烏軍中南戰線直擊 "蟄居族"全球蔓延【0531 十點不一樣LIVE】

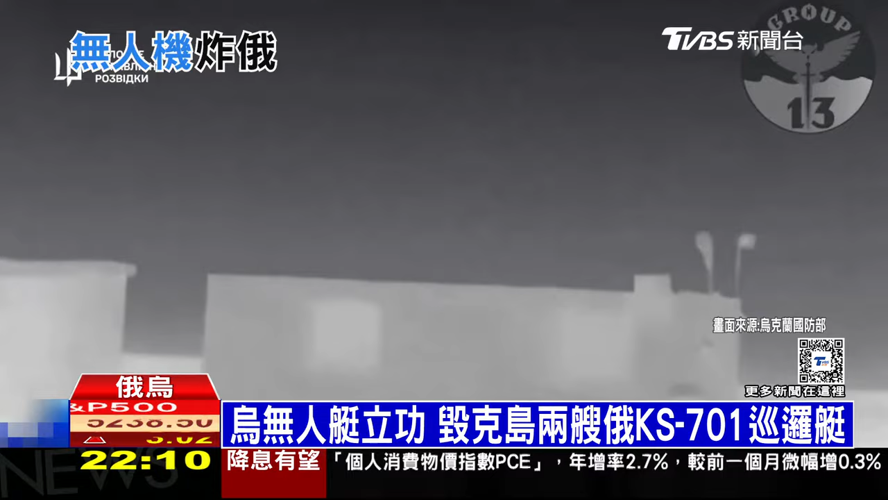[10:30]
这次使用的又是乌克兰自行研发的Magura V-5无人艇过程中还拍到俄罗斯尝试开火升空直升机却还是
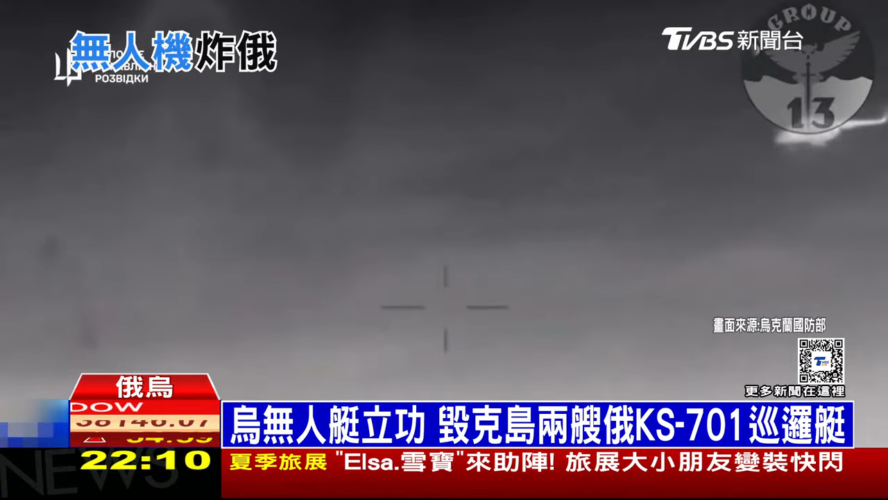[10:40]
无法命中无人艇最后成功摧毁两艘俄军KS-701巡逻艇
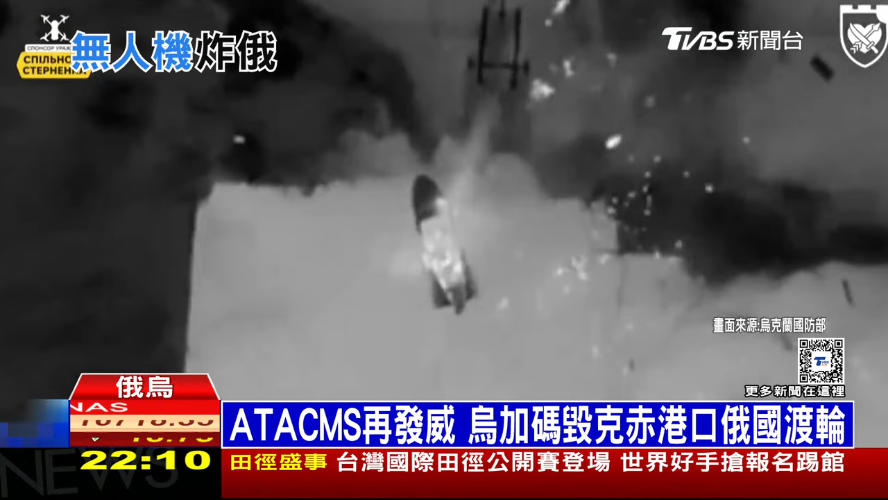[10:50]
同天乌克兰也使用陆军战术飞弹系统攻击克里米雅东部的克制港口摧毁俄国运输用渡轮